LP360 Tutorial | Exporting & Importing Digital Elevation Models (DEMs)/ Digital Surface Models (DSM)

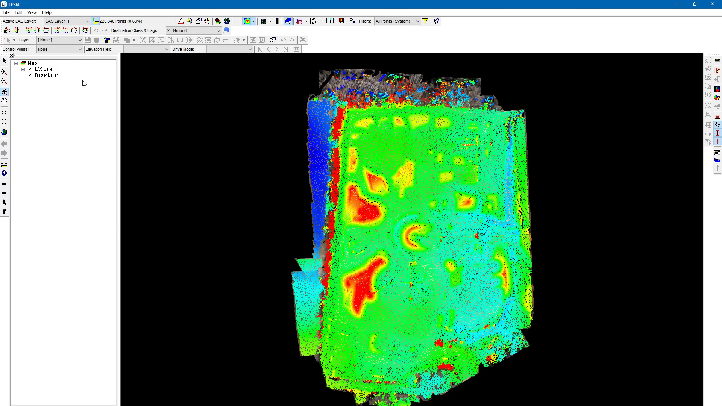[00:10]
In this video we're going to review how to export a DEM in LP360. So I've already loaded my LAS dataset. I'm going to go to export LiDAR data option here at the top. I'm going to choose my export type. It's going to be surface. We already have elevation chosen by default. You can export it in multiple formats. I'm going to choose binary raster. The cell edge length is going to be the resolution of the DEM. I usually choose half foot.
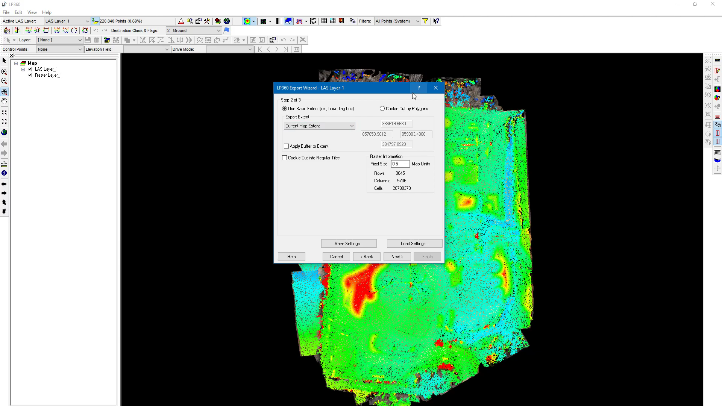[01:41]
Those are Eastings and Northings. We also have the current map extent. Say you were zoomed into the map somewhat. You're just going to export that area of the map that you're zoomed into. You can draw a window in the map to specify an area that you wanted to export the points from. For this example, we're just going to do the extent of the whole LAS layer. You could even have a polygon that defines the area, and you could export or cookie cut based on that polygon.
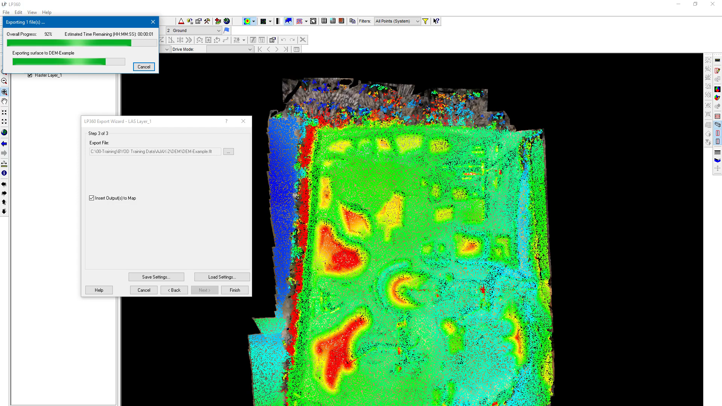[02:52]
Obviously, if you had a lot of points classified and you just chose one classification, such as ground, to export, it's going to take less time than if you choose all points. It's already finished here. Let's click OK.
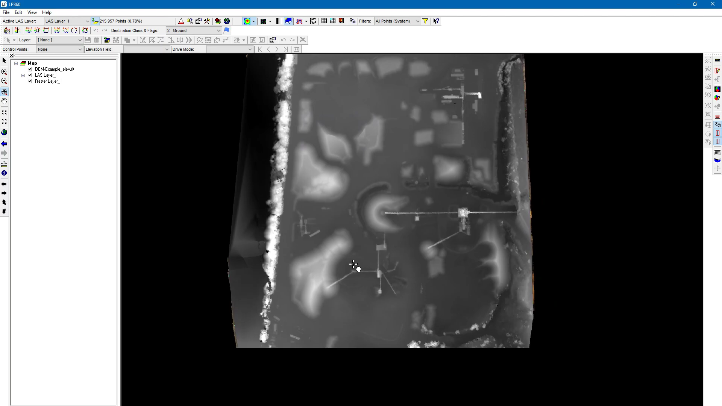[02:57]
You can see the DEM being displayed.
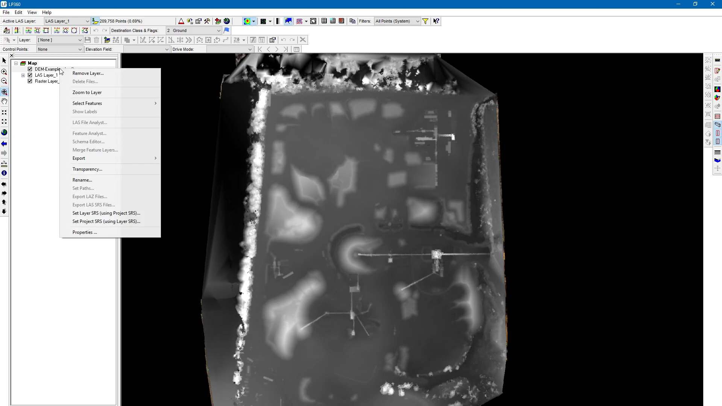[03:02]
I'm going to right click and remove that. One thing you can do is let me click on the Add Data button here at the top. We can convert that DEM. Let's say you wanted to share this with someone else and they also had LP360 and they wanted to create a LAS file based on the DEM. You can do that here. Let's click on the plus button here. We're going to choose that FLT file we just created open.
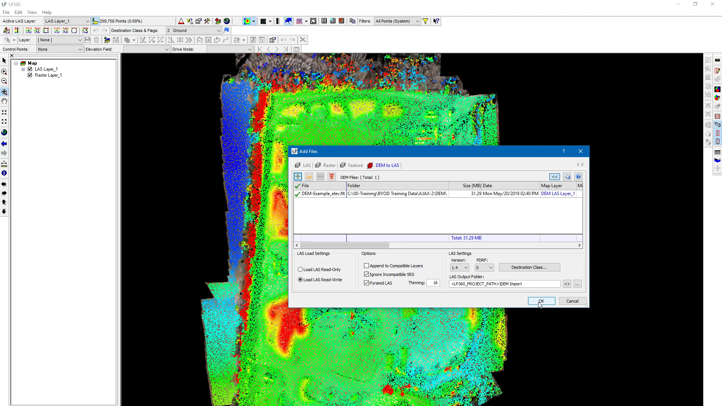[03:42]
You can choose the LAS format, all the formatting here for how you want to import that. We're going to go ahead and click OK.
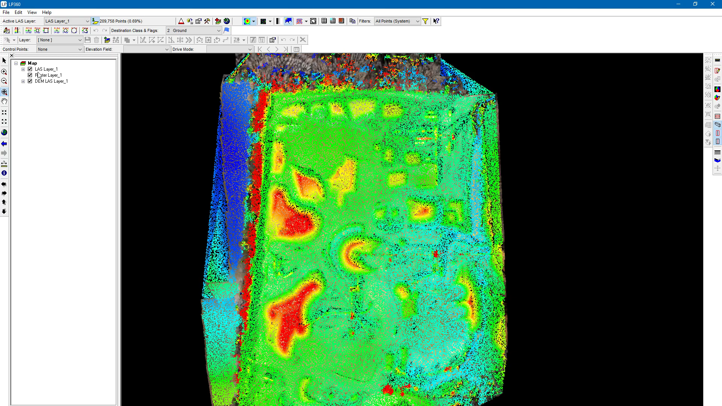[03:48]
It's created that LAS file based on that DEM that we created. Of course, it's going to be at that resolution I created as well, so this should be a coarser data set than our original one because our GSD, I think in our original one, was somewhere around four centimeters. So, you know, right around an inch or so, which would be a twelfth of a foot resolution, so it's going to be a little bit better resolution than what we just created, but just showing how easy it is to import a DEM and create LAS data based on that.
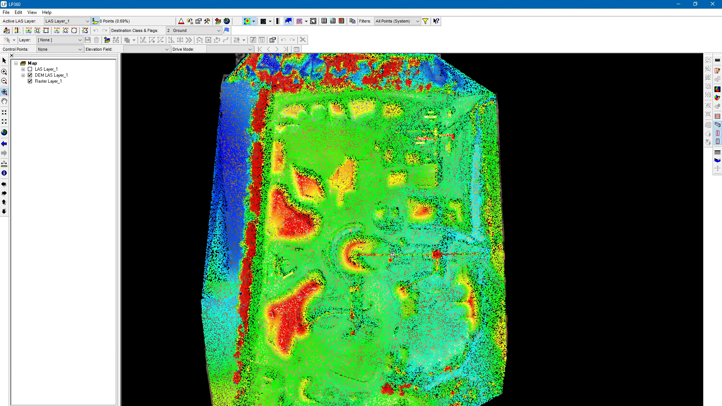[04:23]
So that's how you create and import DEMs in LP360. So, we're going to get the data to display into LAS data by taking all of that. That's right.